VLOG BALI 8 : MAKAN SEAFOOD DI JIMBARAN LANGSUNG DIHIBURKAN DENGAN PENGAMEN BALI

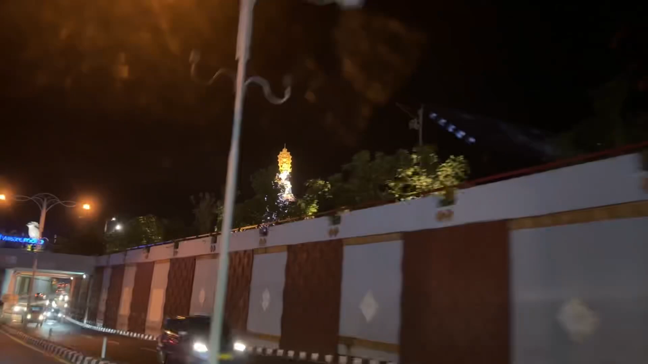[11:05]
kita langsung pulang dan menikmati
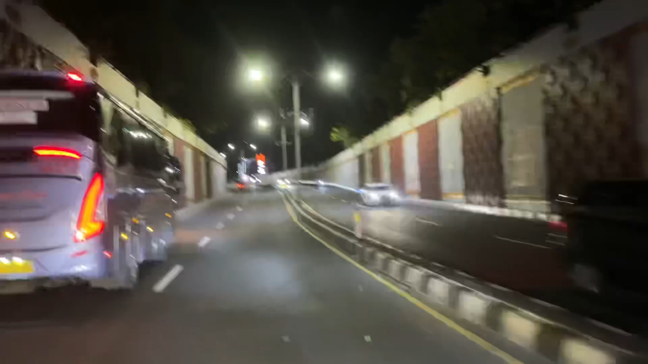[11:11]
pemandangan-pemandangan menarik di Bandar Bali, guys. Termasuklah Jambatan Bali juga. Wah, itu yang kita akan pertontonkan nanti.